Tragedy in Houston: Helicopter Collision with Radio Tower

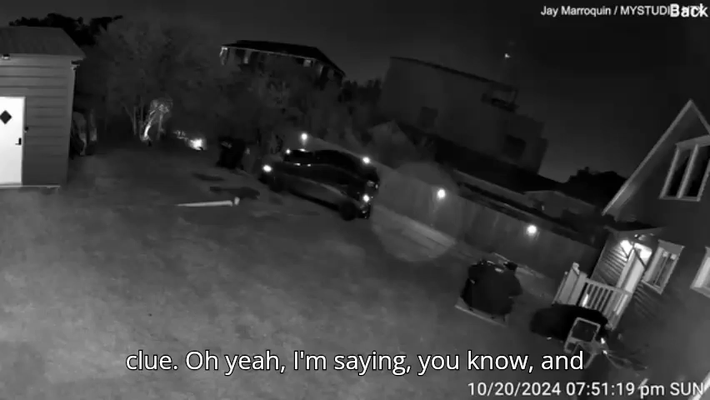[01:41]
and these eyewitnesses they're describing this bright light that quickly turned into an
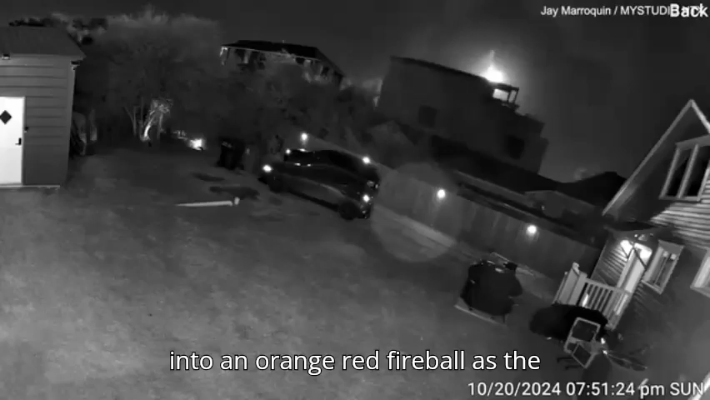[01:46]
orange red fireball as the helicopter hit the tower yeah i can't even imagine witnessing that no it's wild one of the witnesses was actually at a nearby golf course oh wow saw the tower collapse almost instantly oh my gosh yeah